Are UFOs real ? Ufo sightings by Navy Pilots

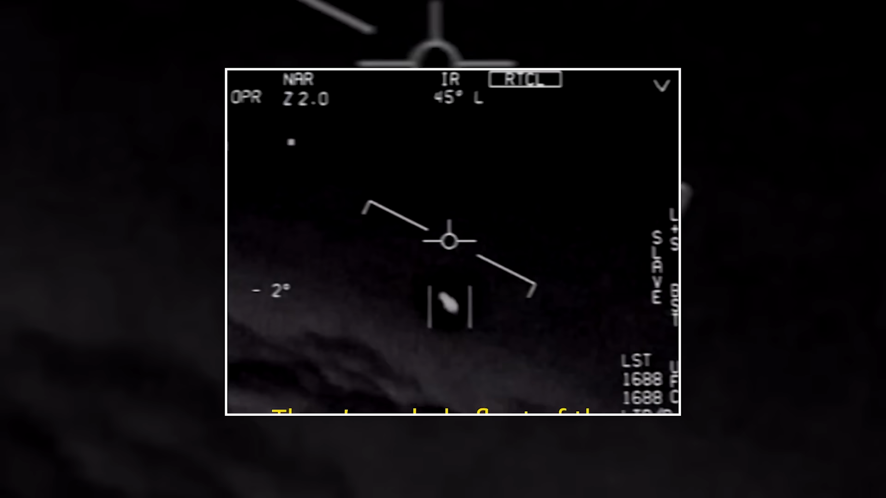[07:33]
پینٹرگون سے ریلیز ہونے والی دوسری یو ای فو ویڈیو بھی ملٹری پلین پہ لگے تھرمل کیمرہ سے ریکارڈ کی گئی تھی جس پائلٹ نے اس کو ٹریک کیا اس کا کہنا تھا کہ یہ آبجیکٹ فیزکس کے بیسک لاؤز کے خلاف کام کر رہا ہے یہ راؤنڈ شیپ کا آبجیکٹ دوسروں کے مقابلے میں کافی انچائی پر تھا اور یہ ایک سو بیس نوٹ وینڈ سپیڈ کے خلاف جا رہا تھا اس نے دوران پرواز کئی بار اپنی پوزیشن
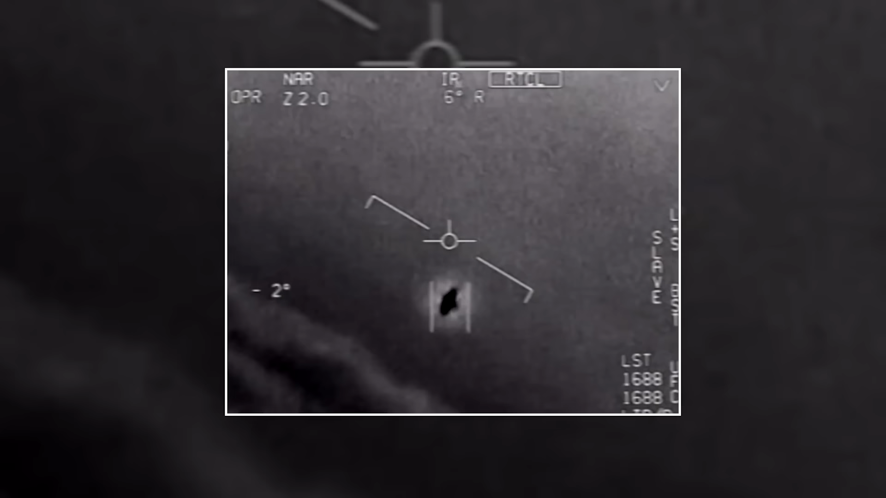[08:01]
بھی بدلی کبھی وہ ٹلٹ ہو جاتا تو کبھی روٹیٹ کرنے لگتا
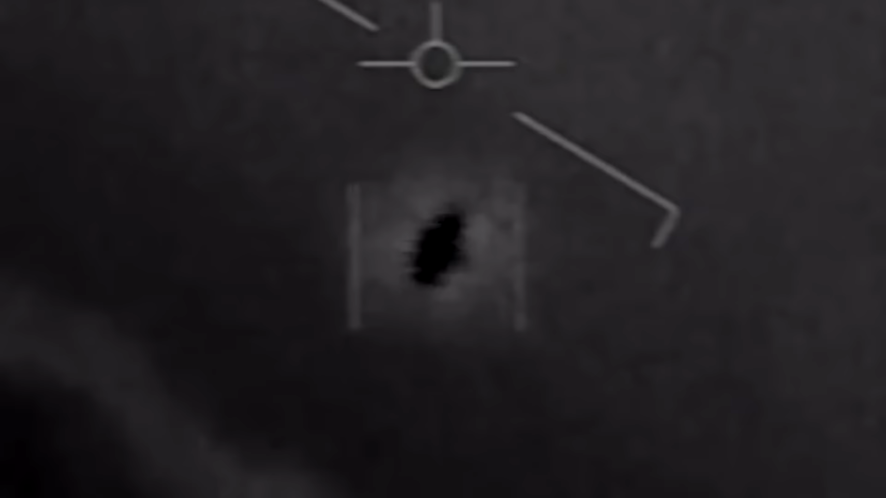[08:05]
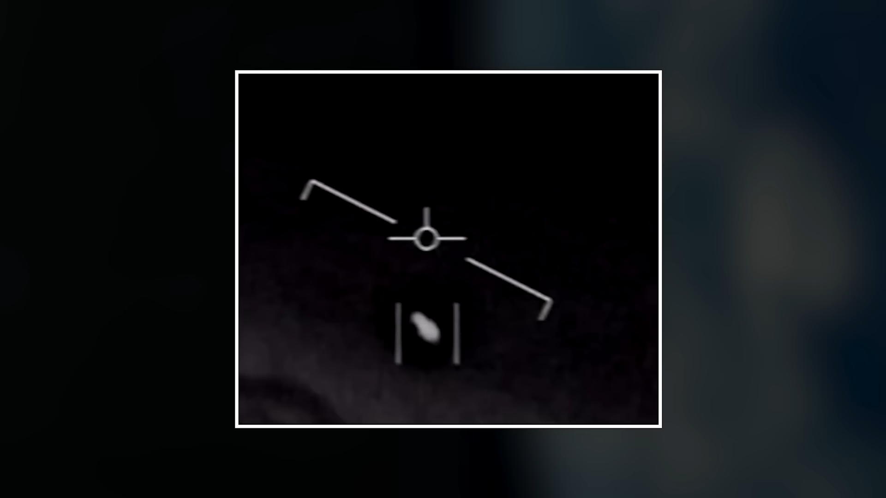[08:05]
انویسٹیکیشن اور ویڈیو فورنسک کے دوران ایکسپرٹس اس آبجیکٹ کو کسی بھی ایسی چیز سے نہیں جوڑ سکے